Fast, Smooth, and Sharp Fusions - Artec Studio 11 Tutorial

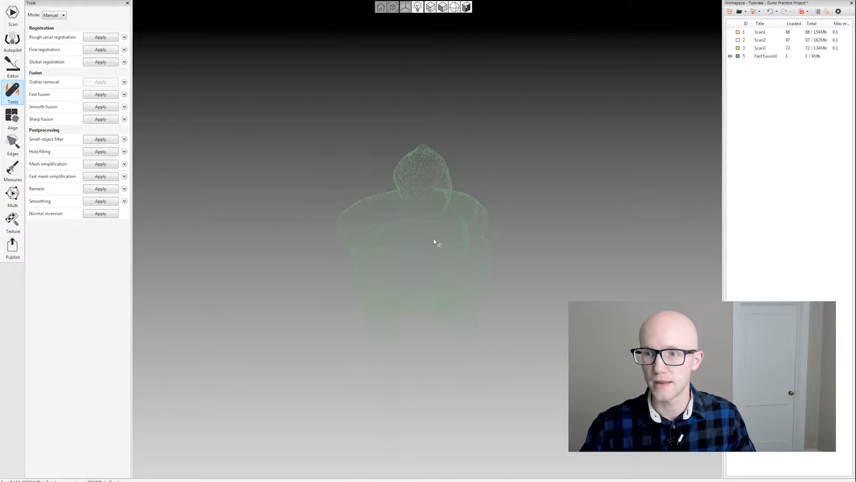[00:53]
It's not meant really for a final fusion anymore. It was one of their original algorithms and it does not have any hole filling capabilities.
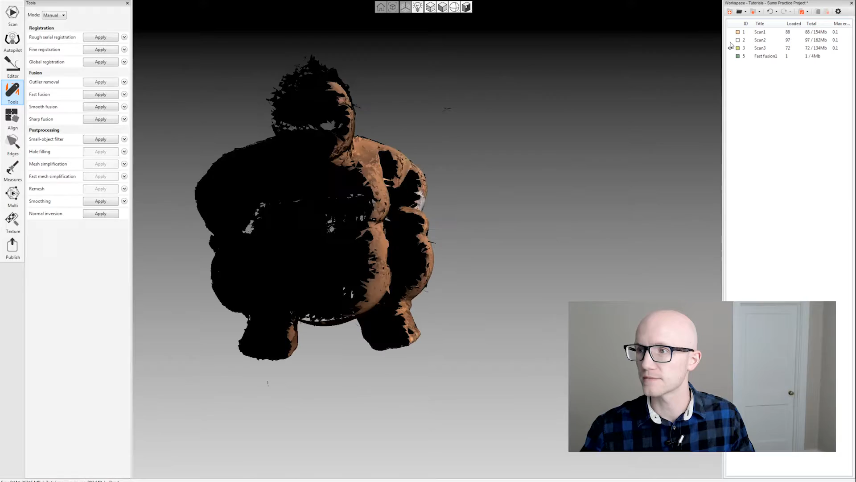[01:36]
Let's re-enable my scan data and look at smooth fusion.
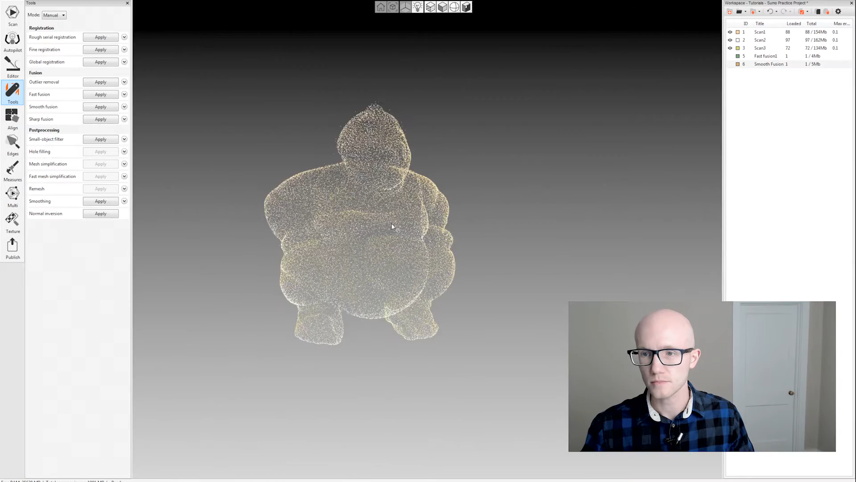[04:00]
Sharp fusion again I'm using the same resolution for all of these fusions.
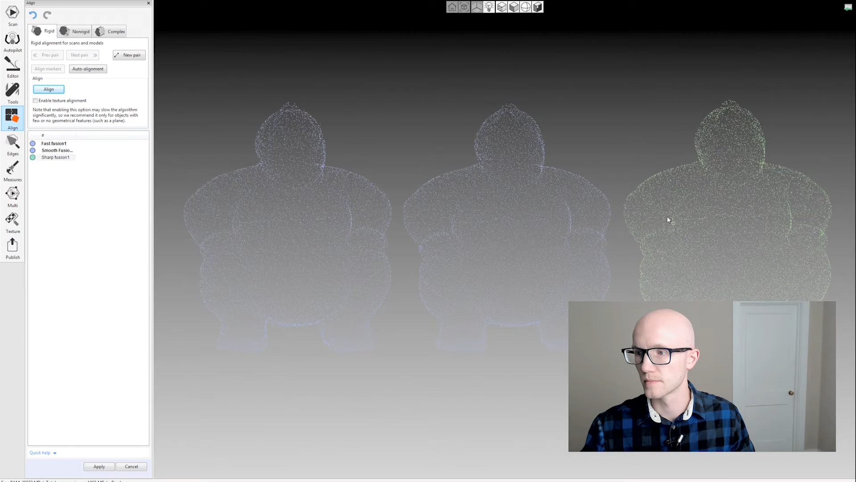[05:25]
All right let's apply that. Okay so here are the fusion side-by-side.